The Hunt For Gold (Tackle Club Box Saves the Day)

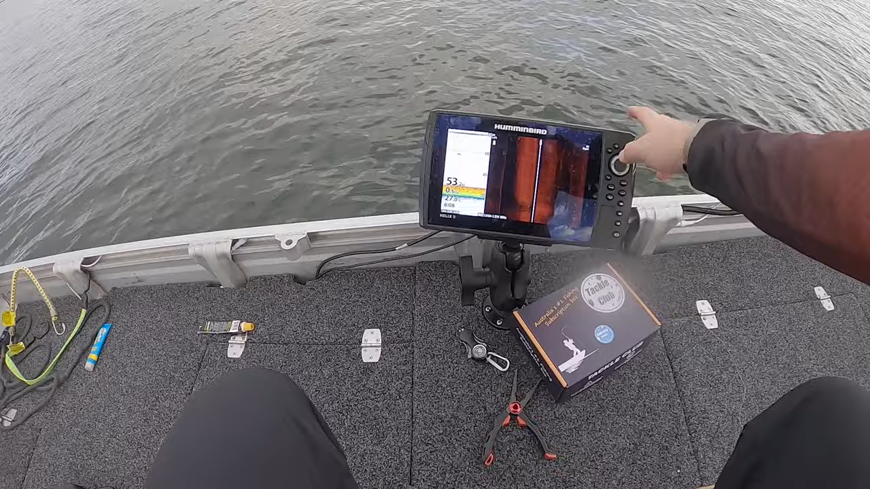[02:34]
It's hard to tell because there's a lot of clutter. So I'm going to have to play with that. Key. What's that?